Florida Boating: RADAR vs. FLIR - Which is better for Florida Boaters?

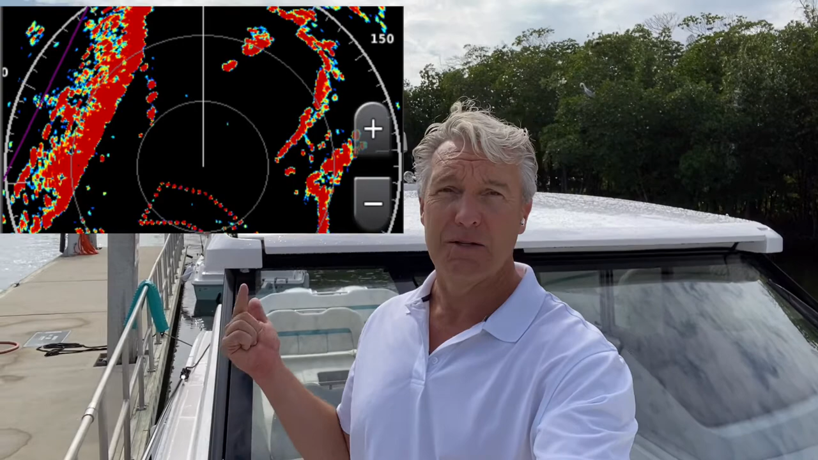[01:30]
from weather to objects to navigation buoys to even a small person floating in the water, depending on the resolution of the radar. So what does radar do? Radar projects an image on a screen that is based on those radar signals coming back to the antenna. And it creates, just like you see on weather radar, those colored blobs. And it can be a little confusing.
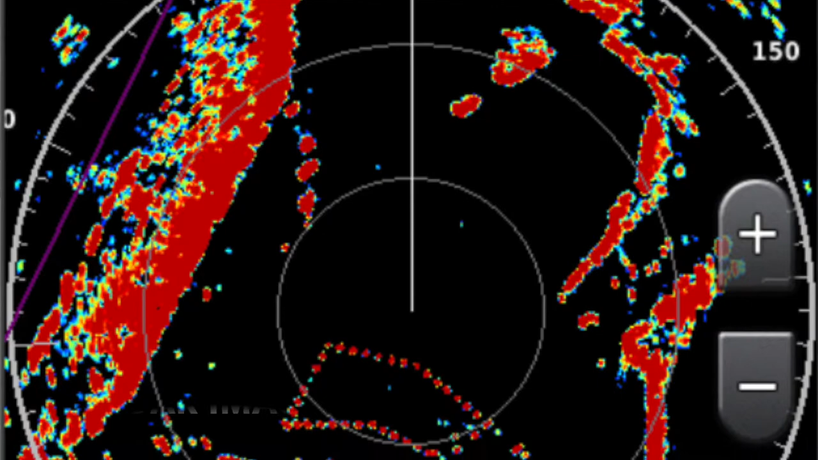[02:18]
And we're going to flash some screens on here. We're going to show you what a radar image looks like. We're also going to show you how one of these newer systems
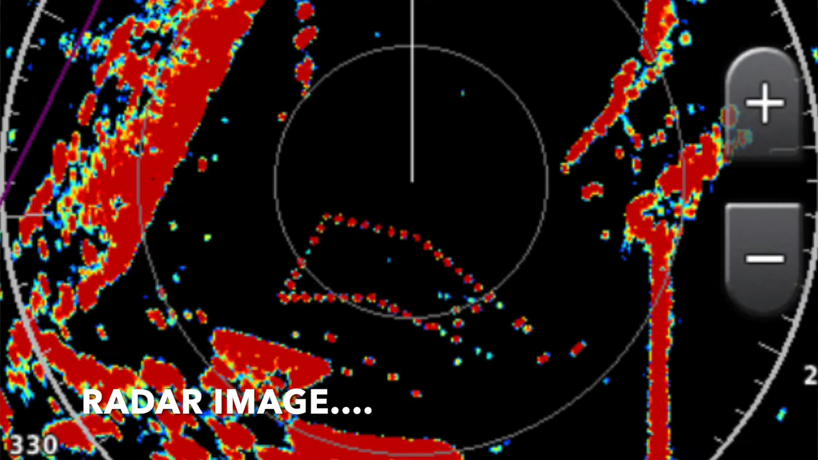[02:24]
overlays the radar image with an actual navigation chart.
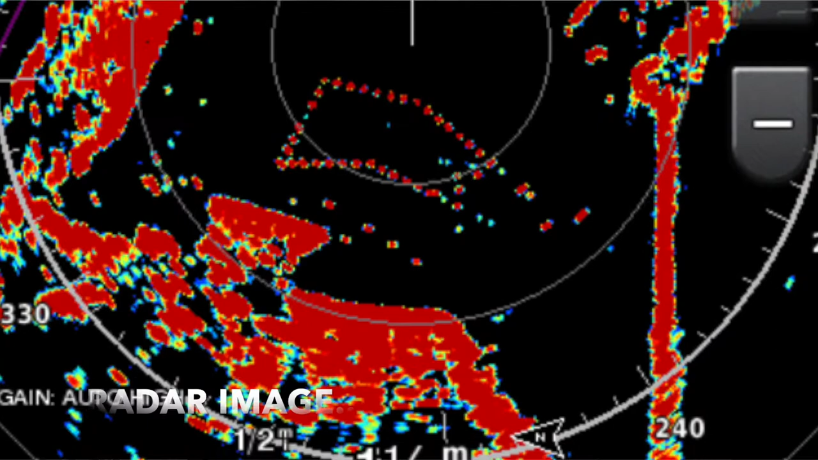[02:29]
So if you're navigating close to land, you can confirm, OK, those radar reflections that I'm seeing are the land or objects such as navigation buoys that are reflected on my navigational chart.
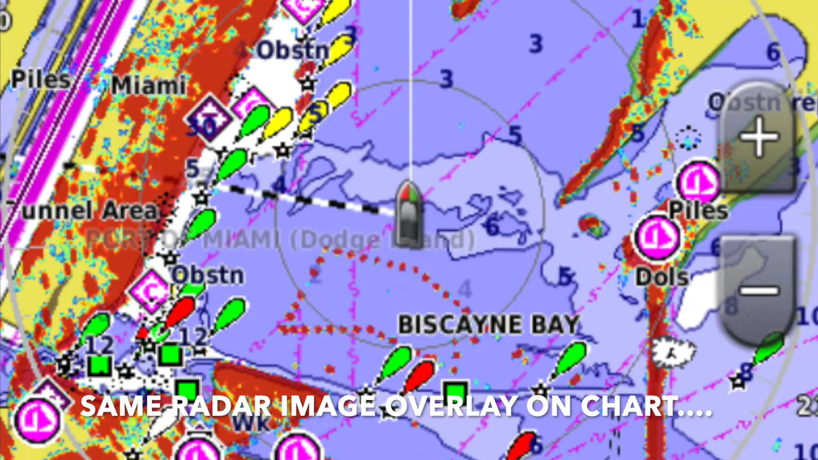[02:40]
And radar is a very powerful tool. It can be used close in for a mile or two or less,
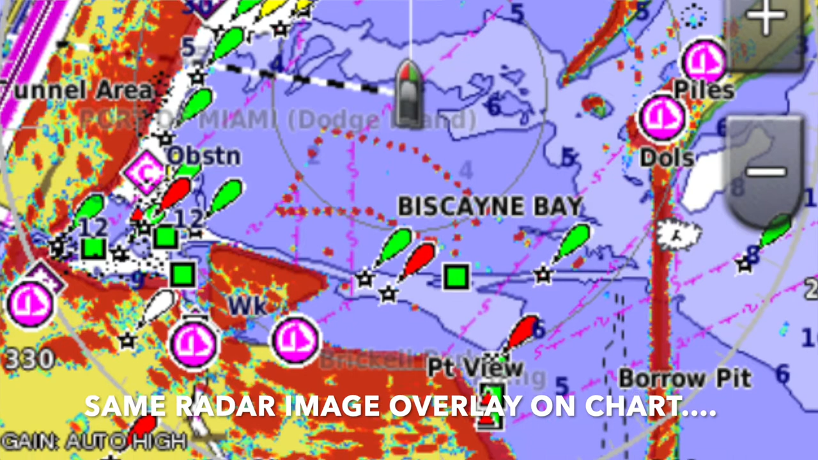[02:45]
or it can see out 50, 60 miles to see other vessels and other objects far away from you, islands, et cetera.
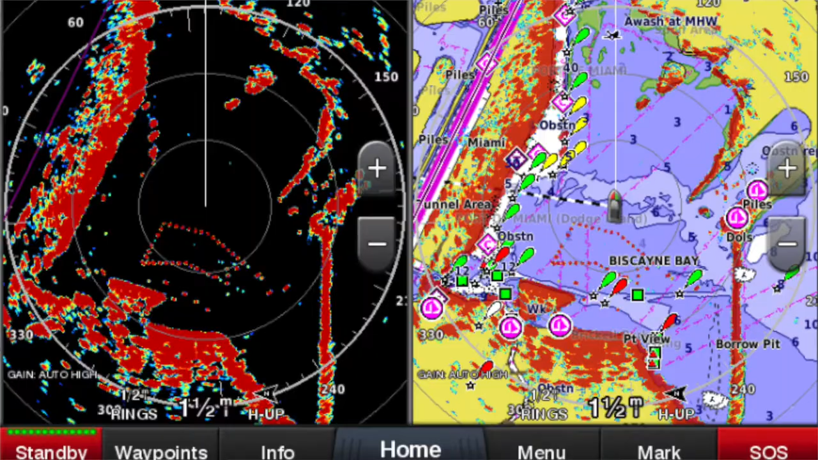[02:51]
So radar is a very powerful tool. But it can be a little confusing, and it takes some time to understand how to use it to maximum effect.
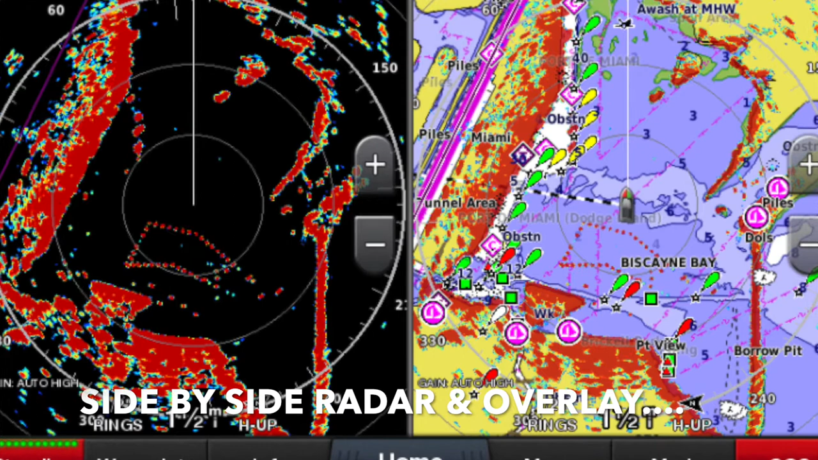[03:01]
In Florida, we don't have a lot of fog. So most of the adverse conditions that people are boating in are either nighttime or reduced visibility due to rain or other weather conditions.
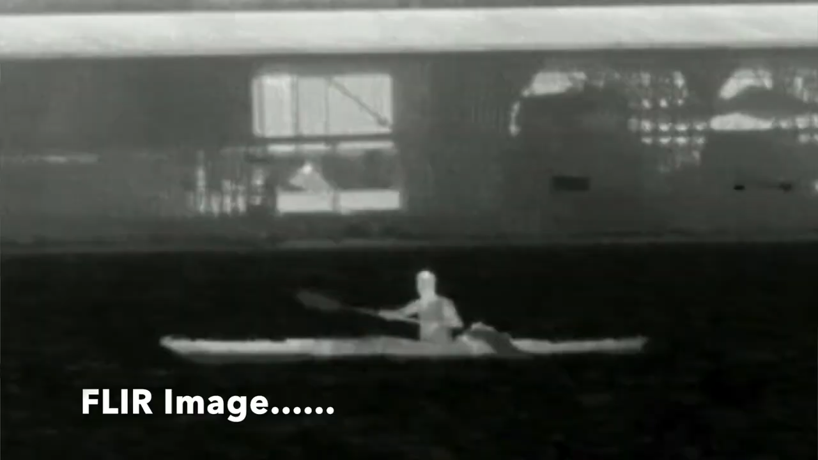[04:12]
For example, you're coming into an inlet where there's bright light sources all around.
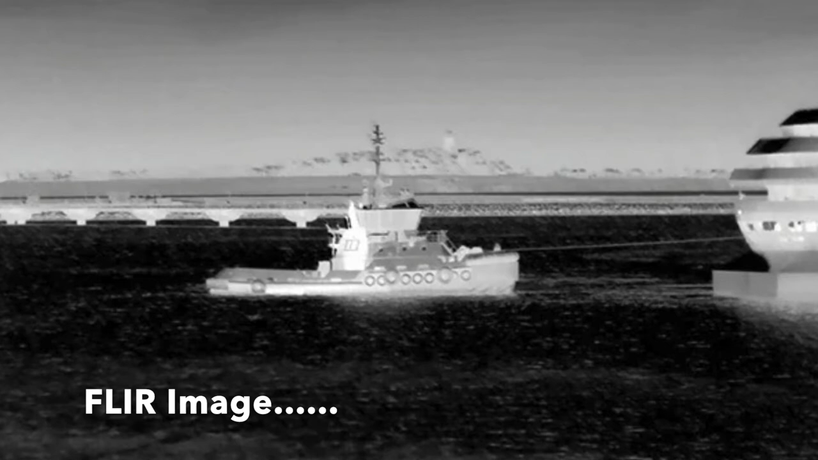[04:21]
FLIR really takes all of the information for every single object around you in the water that the camera is pointed towards and converts it into a visual image. So we're going to show you a screenshot of that as well.
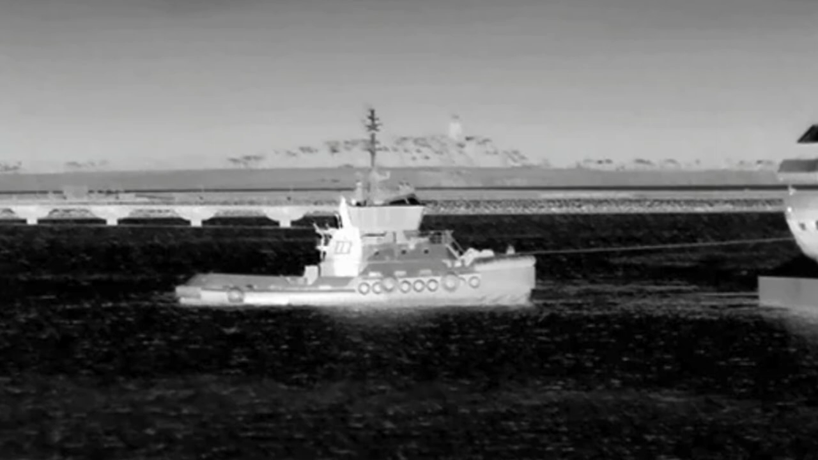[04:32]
And I would make the case that in most South Florida recreational boating, FLIR, forward-looking infrared,